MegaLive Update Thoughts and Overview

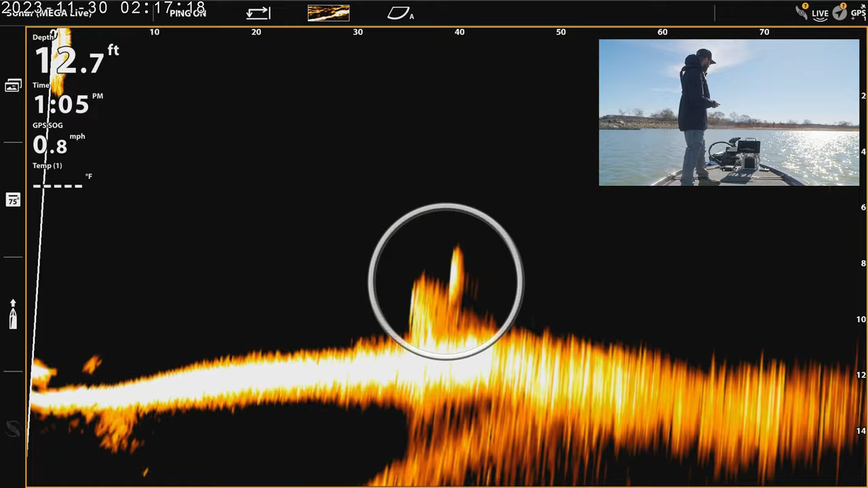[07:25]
On screen: depth 12.7 ft, speed 0.8 mph
But if we can go, here's our brush pile here, a little bit different angle. There's a fish right there on top of it.
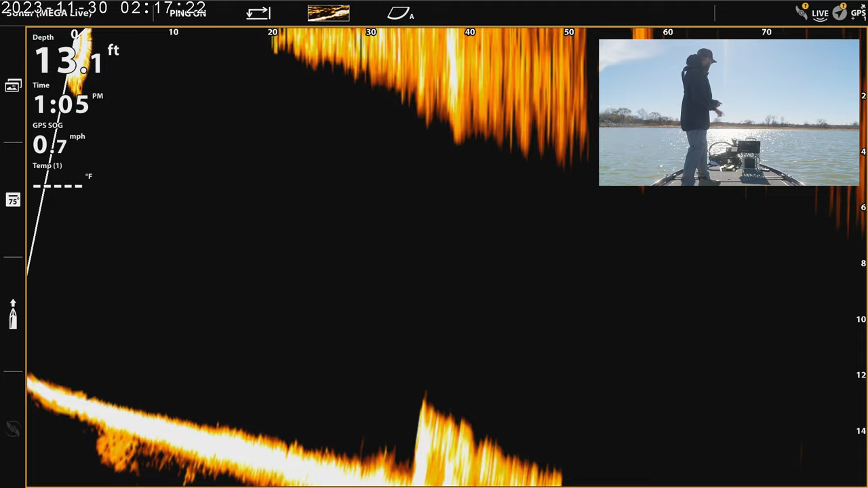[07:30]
On screen: depth 13.1 ft
Still getting some of that penetration from the sun. As you can see, it's right in front of us here.
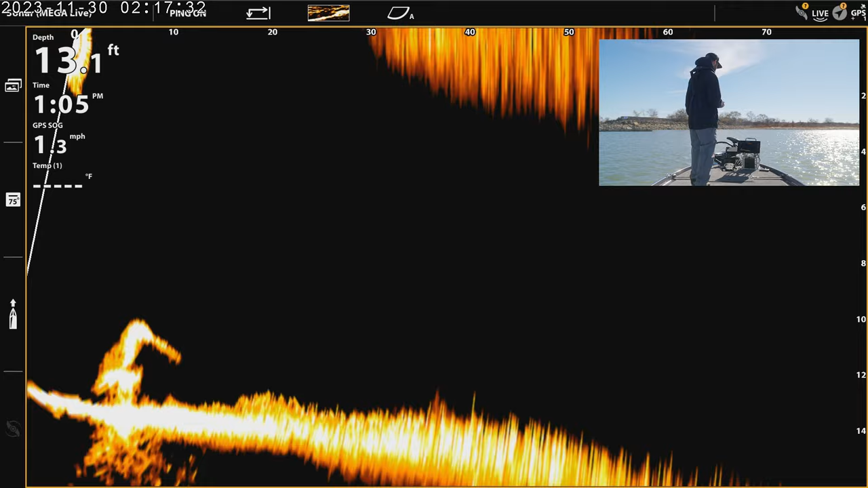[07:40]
On screen: depth 13.1 ft
As far as the clarity out of the Mega Live or the noise,
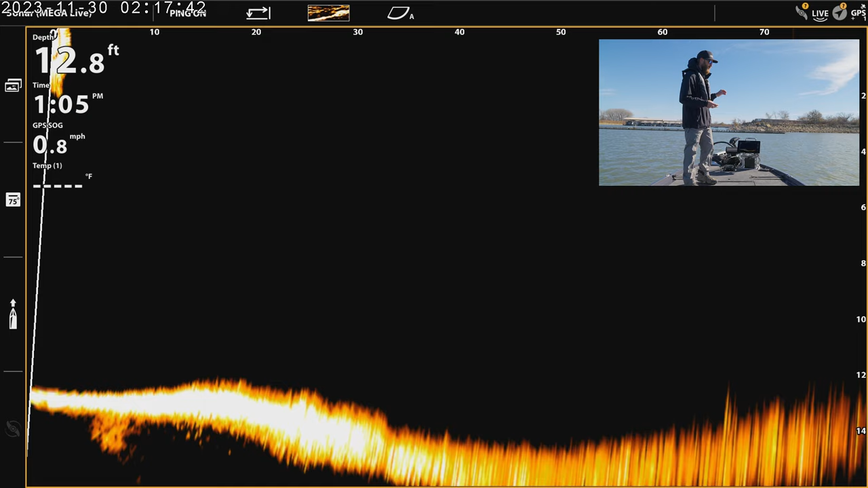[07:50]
On screen: depth 12.8 ft, speed 0.8 mph
I should say, you really don't get a whole lot of clutter. You really don't get a whole lot of clutter on the screen. And actually, you get far less than the other forward-facing transducers out there.
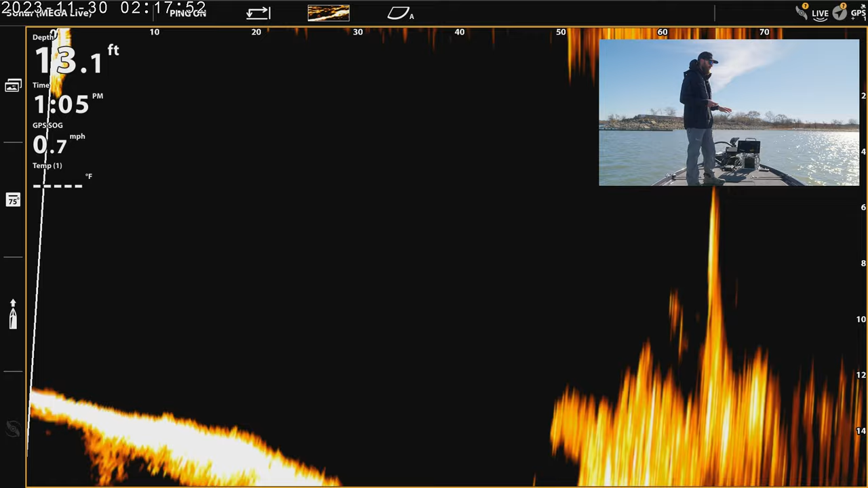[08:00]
On screen: depth 13.1 ft, speed 0.7 mph
As you can see, I don't have a bunch of clutter filling up the screen. You don't see where the beams are stitched together either, which is pretty nice as well. So those are some of the things that I have come to notice.
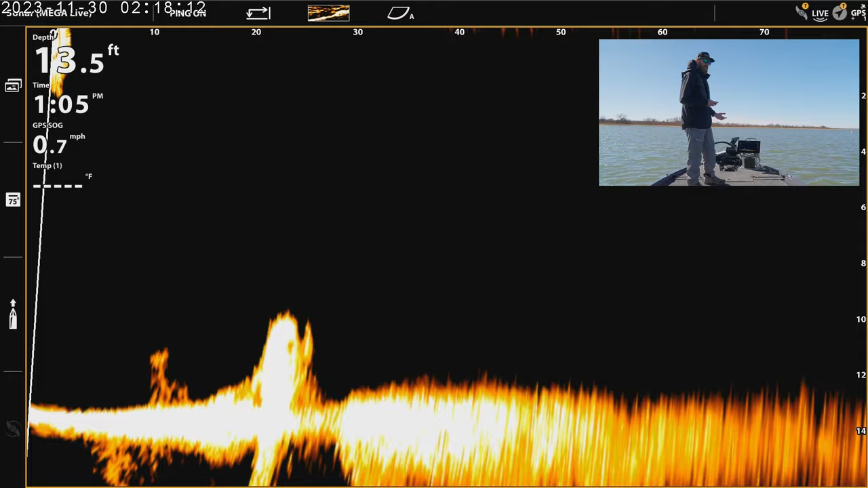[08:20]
On screen: depth 13.5 ft, speed 0.7 mph
I've been using this Mega Live for a while now. And as far as the beam stitching and the clutter, I think Mega Live is definitely top-notch.
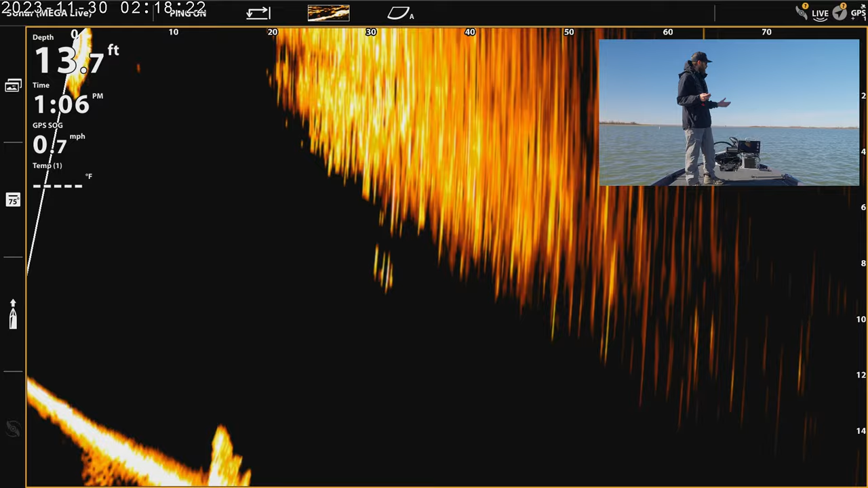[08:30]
On screen: depth 13.7 ft, speed 0.7 mph
And I'll be ready for Mega Live too. But definitely, in the meantime, this is something that you guys are going to be able to get out there and utilize to make yourself more efficient on the water.